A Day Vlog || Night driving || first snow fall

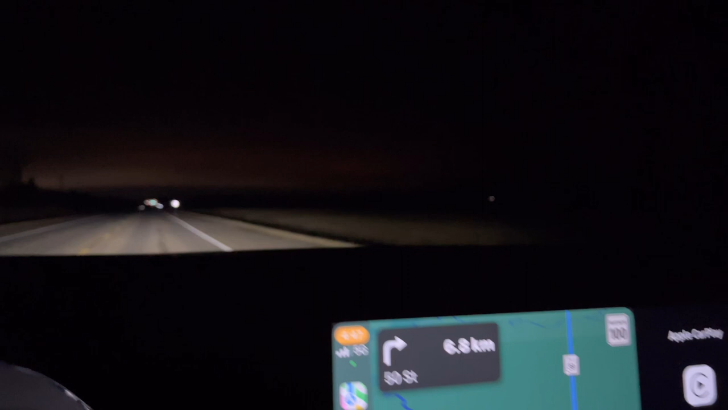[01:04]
And umalis ako sa bahay ng alas 4 talaga. And that area there, yung mga liwanag, is the airport. So yeah, I'll talk to you guys soon. Peace.